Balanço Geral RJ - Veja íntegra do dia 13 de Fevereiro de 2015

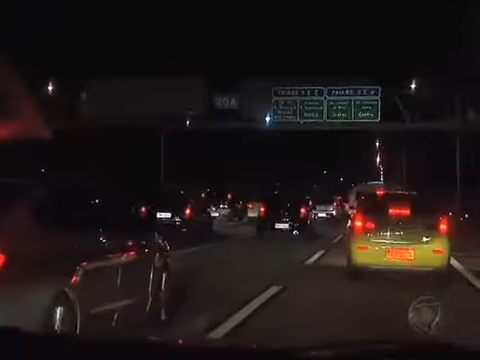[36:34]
Na ponte Rio-Niterói, a principal ligação entre o Rio de Janeiro e a região dos lagos.